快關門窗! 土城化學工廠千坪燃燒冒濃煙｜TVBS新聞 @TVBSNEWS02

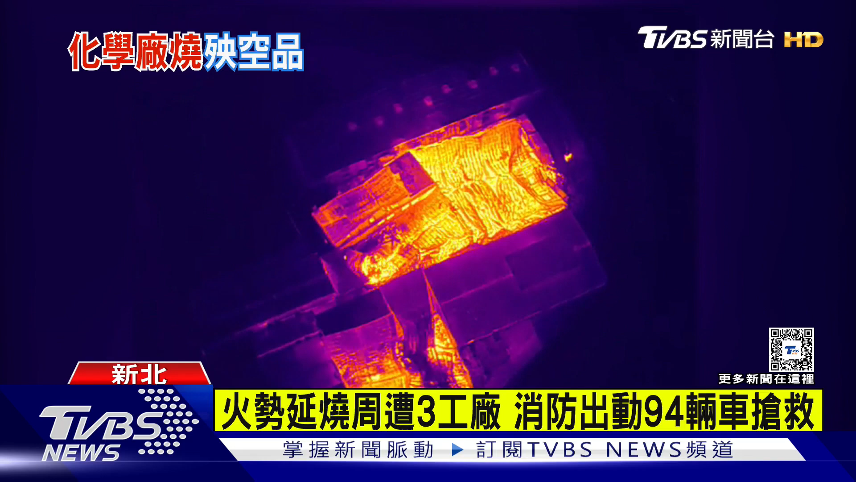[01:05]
热像仪画面也能看见橘红色热源一整片。火势虽然迅速在下午4点左右控制住，但因为是化学工厂，后续危害还得提防。